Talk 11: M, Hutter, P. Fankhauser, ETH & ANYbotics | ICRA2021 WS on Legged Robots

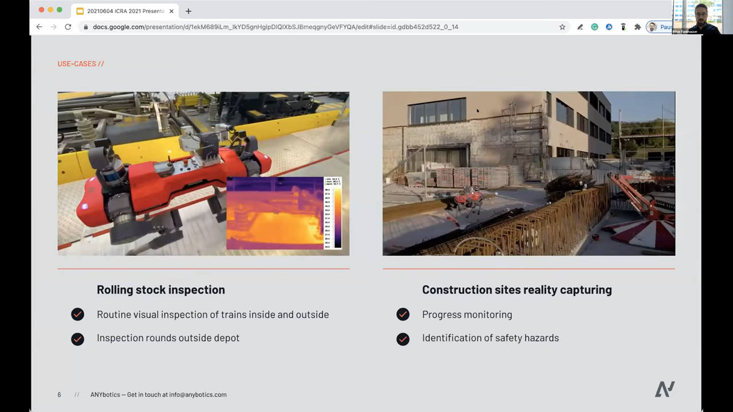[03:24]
A last example, quite a common one is in construction site, where it's about capturing the reality as it's being built.
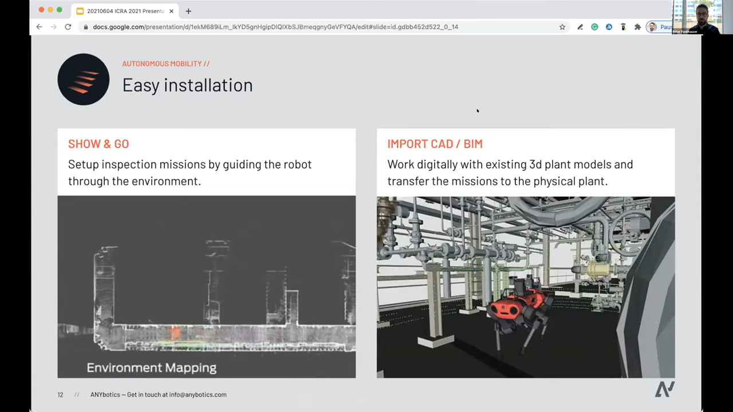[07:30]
Another recent option is to be able, if the customer has CAD or building information data available, we can import this data through our Gazebo simulator. Number one, physically simulate the best way in how to achieve the mission, and then take the point cloud data and transfer from simulation to the reality, and thereby massively accelerating this commissioning process.
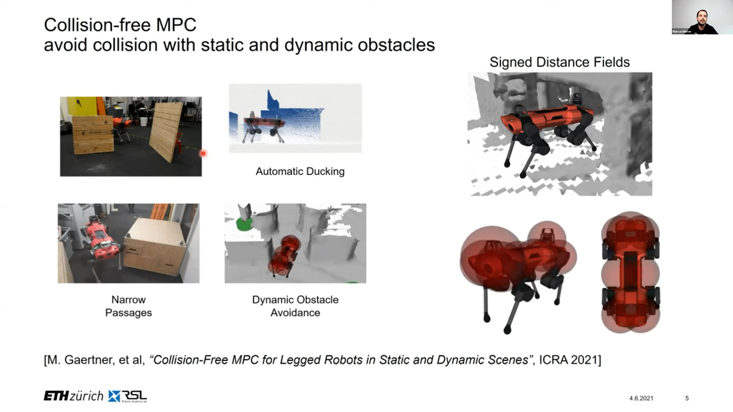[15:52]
of spheres around the robot and formulated an MPC controller that takes this into account such that we are not colliding with the environment.
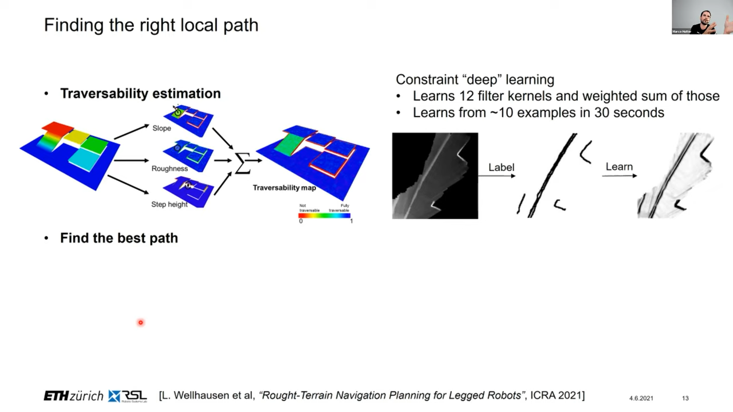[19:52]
So what you're doing is you're taking some images, stepped images of the environment and essentially human label then on top of that areas where the robot should not step and where you can step and train from that filter kernels that allow us to transform an elevation map into a traversability map. In a second step, we use then this traversability map in order to plan how the robot is supposed to navigate in its environment. And we use for this so-called reachability-based planner. So there's two aspects to that. The first one is that we're modeling a collision box around the main body and we're telling that this collision box is not supposed to collide with its environment. The second part is that we have a reachability box around each individual foot, and these reachability boxes have to be within feasible terrains.
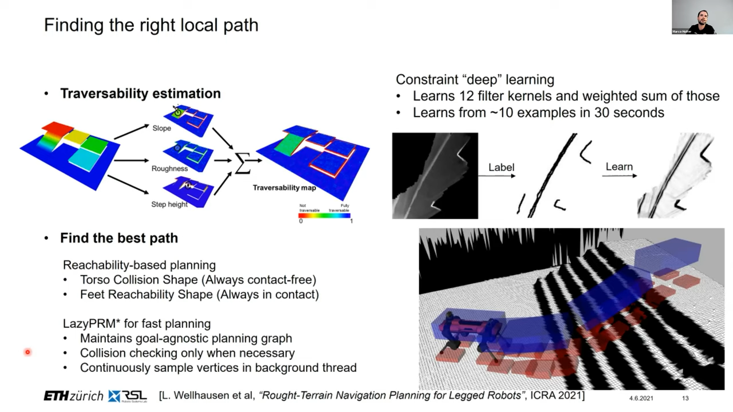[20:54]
And then once you query a new goal location, you have all the costs already assigned to these individual vertices, and you can only search for the quickest one and plan your navigation path to go there. So that can execute things like a few tens of milliseconds on the actual system. However, this still involves a human labeling step, and we want to generalize this in the near future. So an approach that we investigated with Bowen was that we essentially learned this.
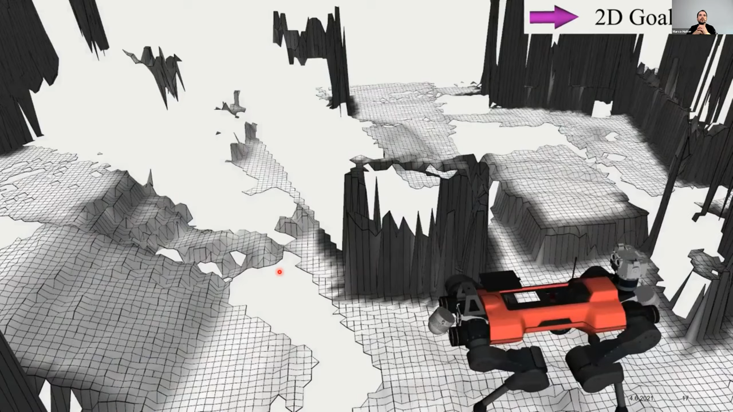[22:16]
Now given these frameworks, this allows us now to autonomously navigate in the close environment of a robot.
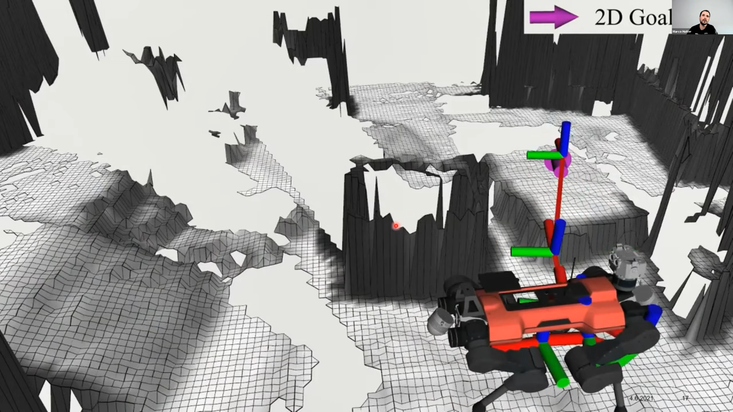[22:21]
So given we're setting a new target location, and the robot will automatically go there.